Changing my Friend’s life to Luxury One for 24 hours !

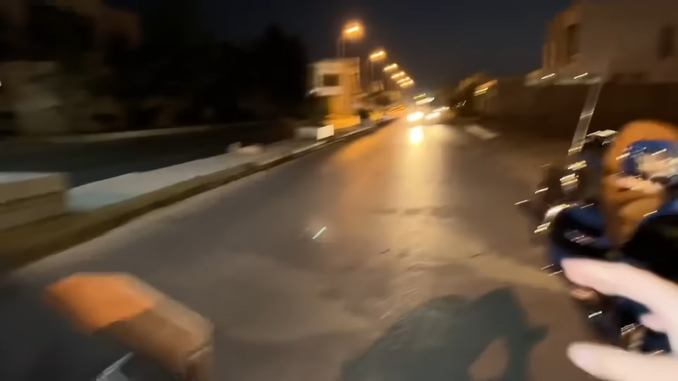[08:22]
गाड़ियाँ आ रही है इतनी बड़ी बड़ी साइड पे लगा